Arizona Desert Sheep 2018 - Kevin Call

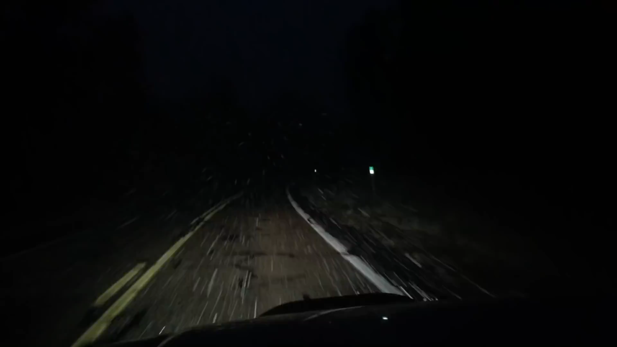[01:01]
It's just starting to snow not sticking yet, which is a good thing Glad I left when I did